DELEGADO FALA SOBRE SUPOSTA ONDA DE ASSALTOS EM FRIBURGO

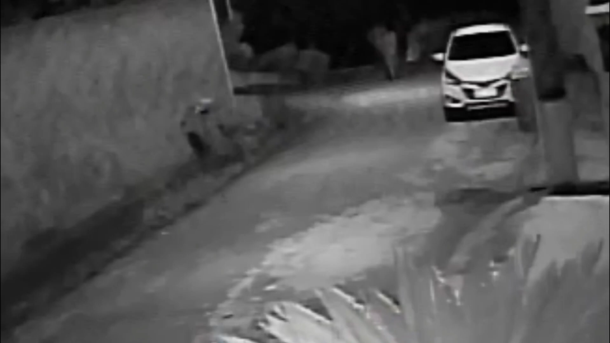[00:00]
Nas imagens, vemos ao menos seis jovens andando em meio à rua após desligarem o relógio de uma residência em Nova Friburgo. O registro rapidamente se espalhou nas redes sociais,
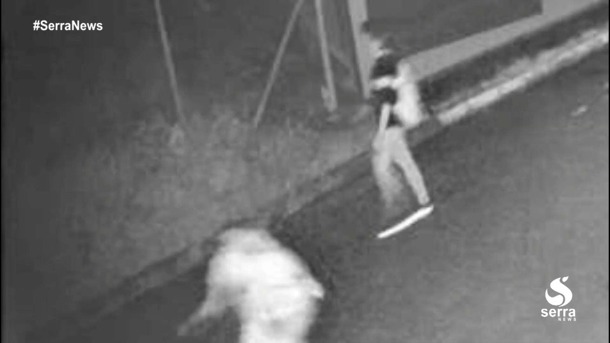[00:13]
acompanhado por um áudio que alegava que os jovens participavam de uma quadrilha e a tática utilizada por eles era justamente a de desligar o relógio de energia do imóvel para abordar o proprietário do mesmo.